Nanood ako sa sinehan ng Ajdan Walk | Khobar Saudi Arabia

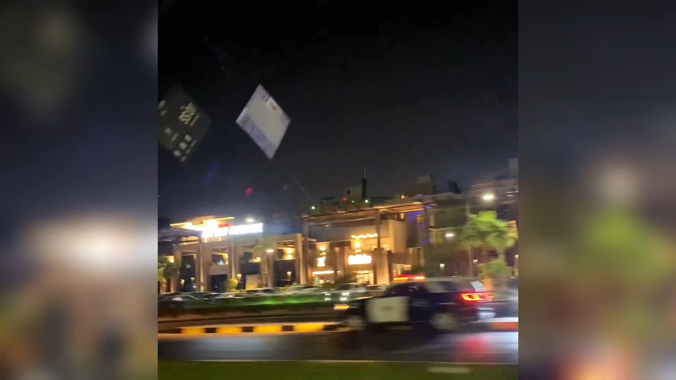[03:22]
At ayan yung mga madadaanan, guys. Papunta sa Ashdan Walk. Madadaanan yung Half Million Coffee Shop. Ayan, no?